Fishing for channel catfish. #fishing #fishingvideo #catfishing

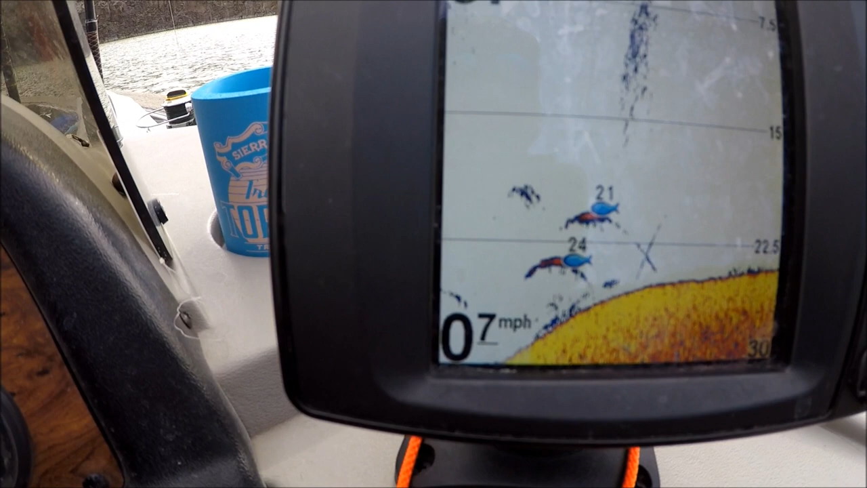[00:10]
Right there in the back side of that hump.
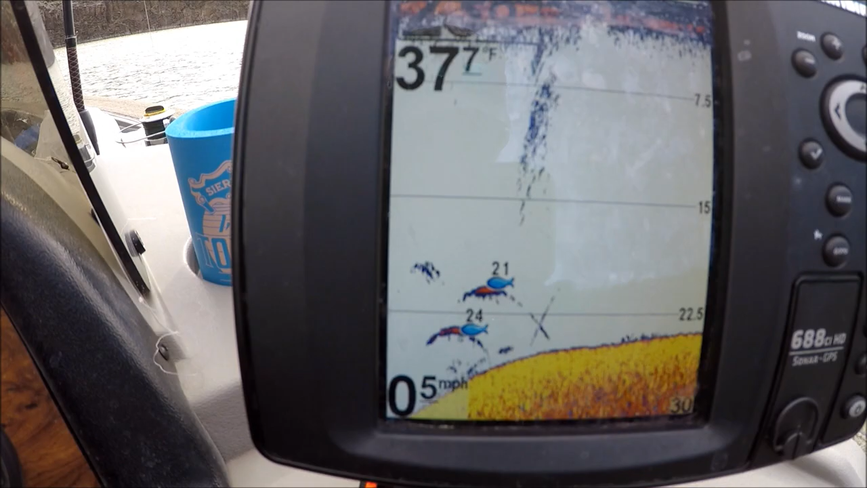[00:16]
On screen: speed 0.5 mph
That looks like some bait fish above. 23 feet of water.
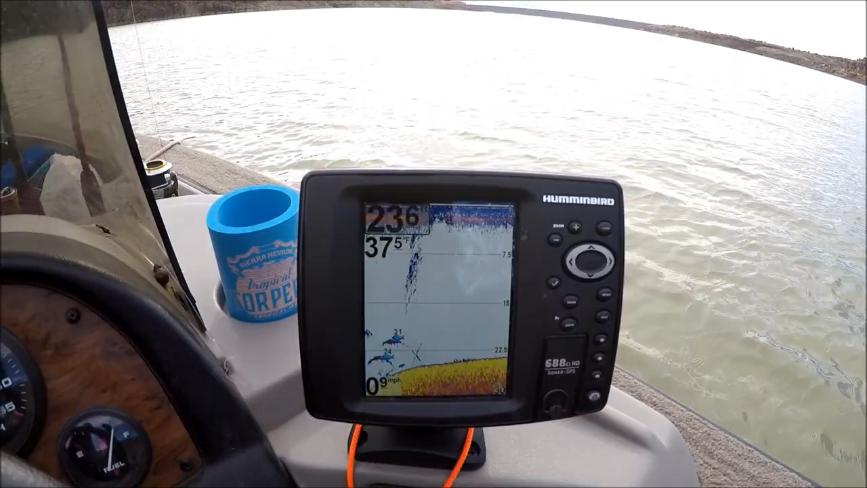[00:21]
We're gonna get on them. The pike ain't cooperating, but we'll still throw a pike.